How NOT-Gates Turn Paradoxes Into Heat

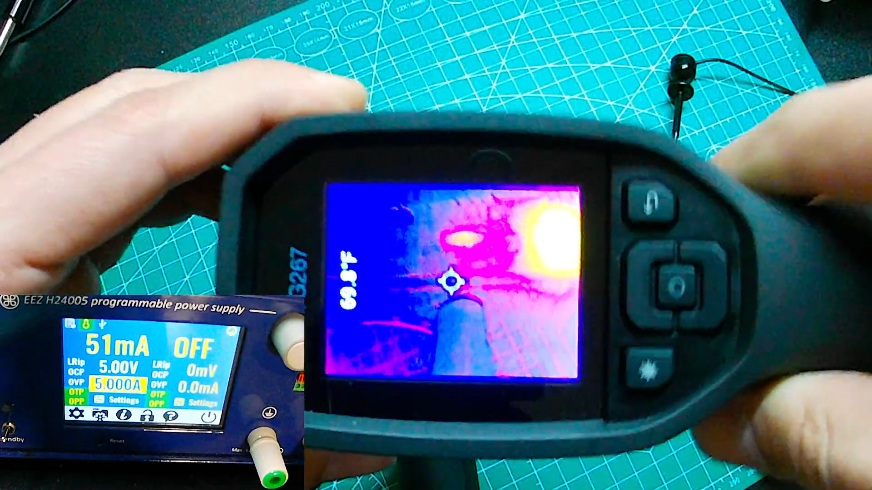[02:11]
well this shows up yeah so check it out at the
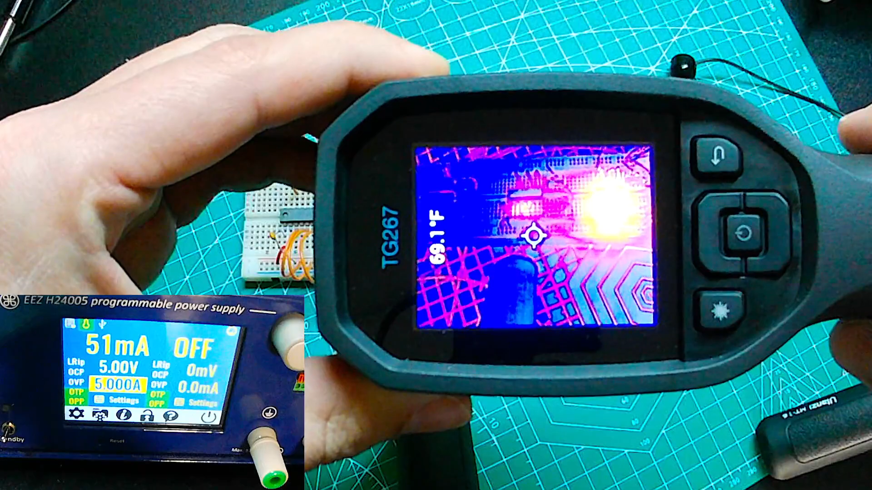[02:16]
left we can see almost nothing it's cold right so
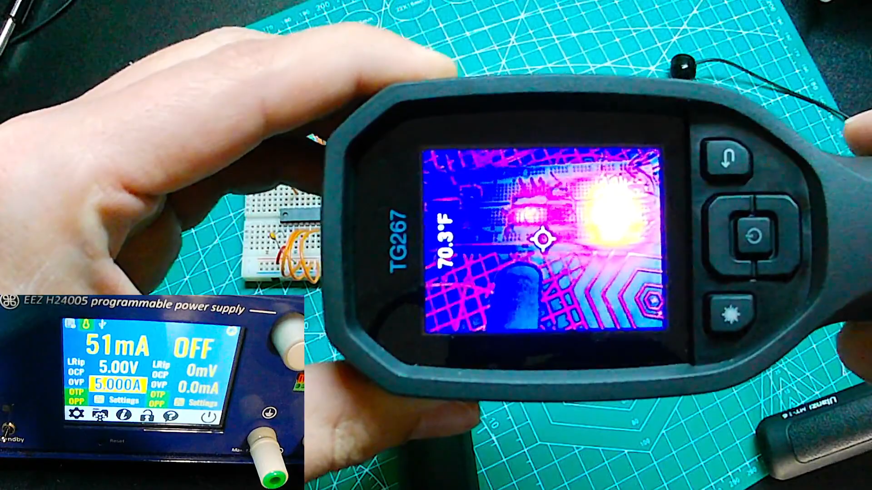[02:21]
On screen: spot 70.3°F
it's about at ambient and in the middle we see a little bit of brightness right there's definitely some temperature output but that's really overshadowed by our TTL chip on the right which
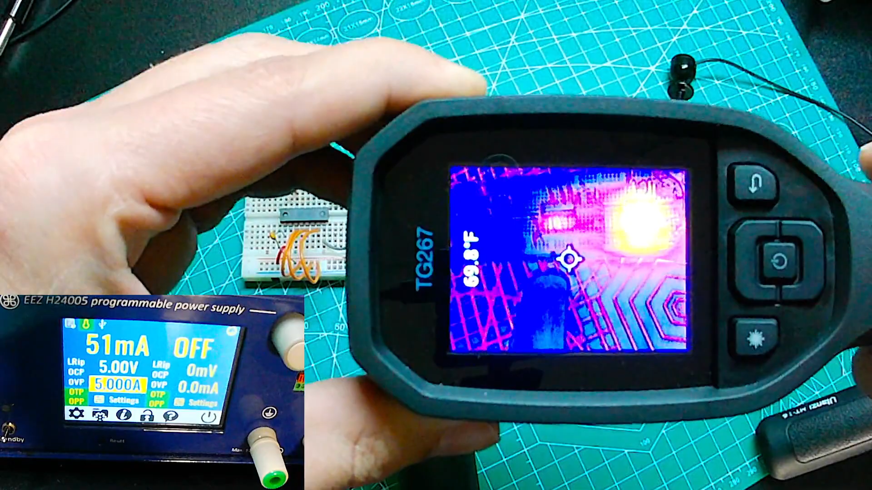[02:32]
is much much much hotter so just to be a little bit more precise because the thermal camera can be hard to make really
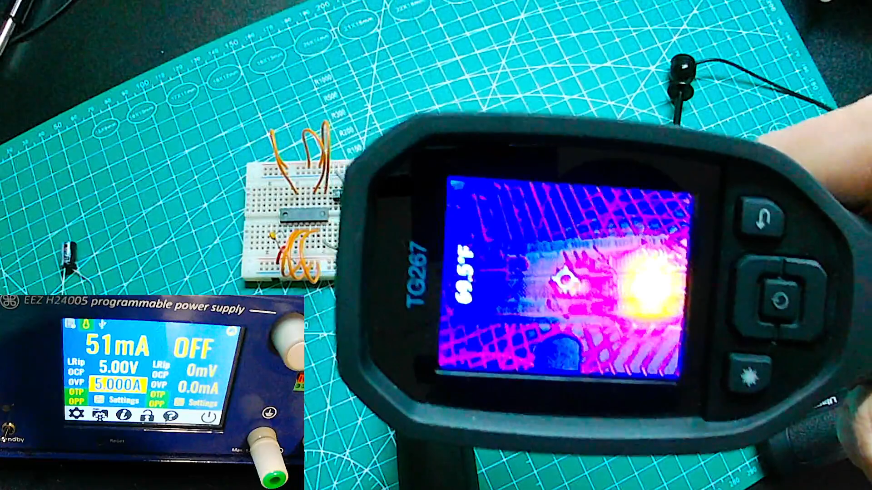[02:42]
precise measurements on on small things I use a thermal couple and I know our ambient is at 72 degrees in this office and this